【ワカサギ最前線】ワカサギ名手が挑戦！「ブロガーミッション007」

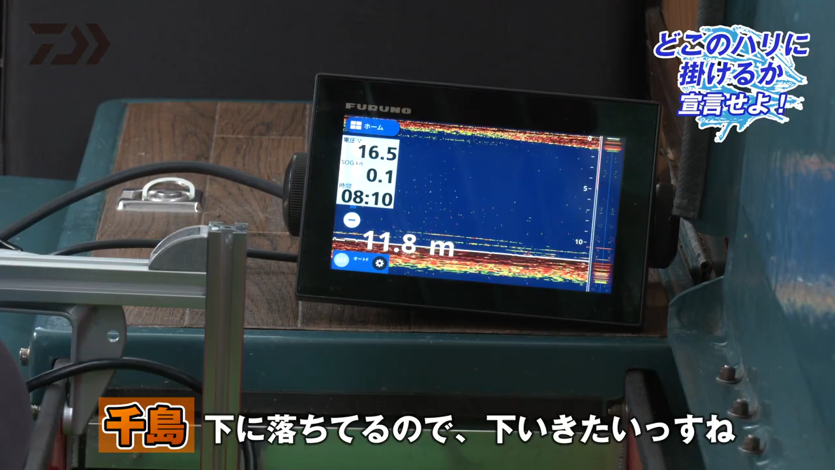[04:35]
On screen: depth 11.8 m
まあ魚探の反応を見るとやっぱり今下に落ちてるんで下ですね下行きたいですね重り下ですかはいちょっと変更させていただいて重り下の針にかけるそうですね
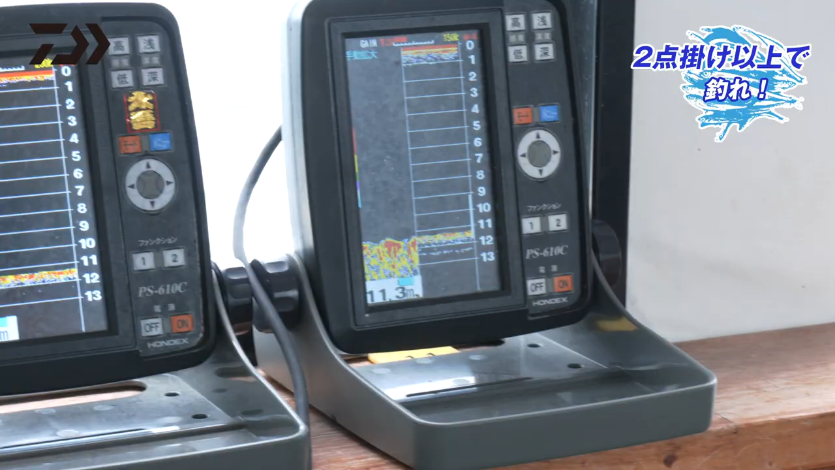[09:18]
On screen: depth 11.3 m
これ今魚タン2台使われてるじゃないですか
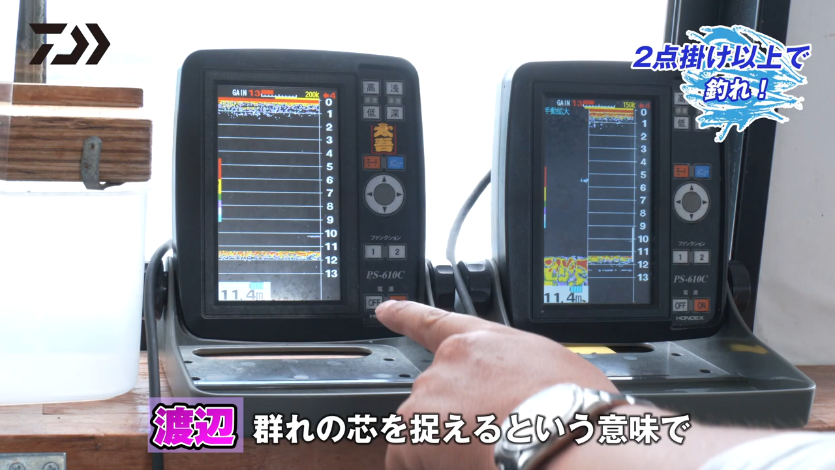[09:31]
芯を捕らえるっていう意味でね僕が必ず2台付けて2
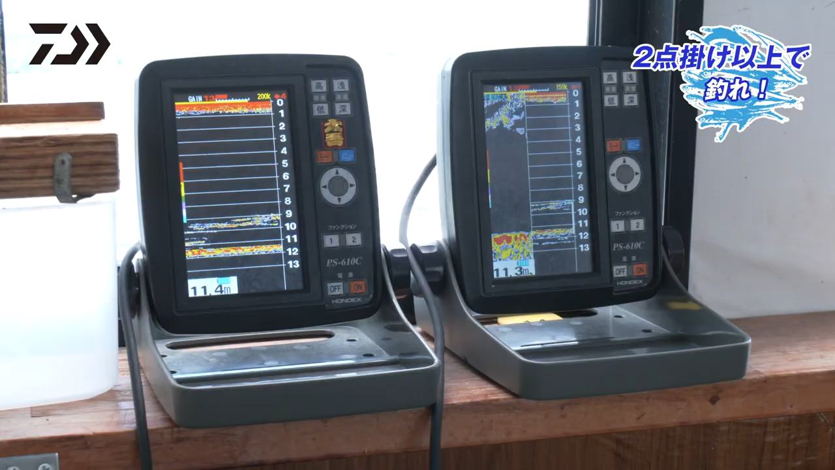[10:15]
9メーターから下水深が11.4で9から下ぐらいでお、巻き上げに入ってますよ
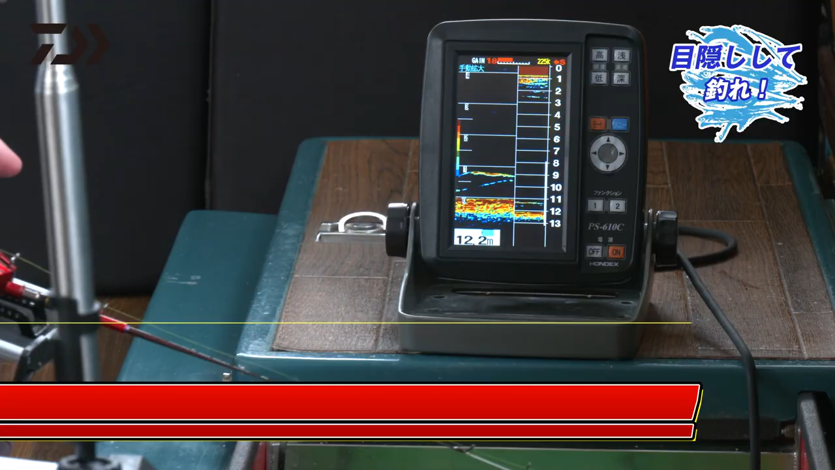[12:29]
On screen: depth 12.2 m
あ、もちろんはいぼちぼち入ってますねちょっと上振っては入ってきてますけどねなんかこっちついてるのさかな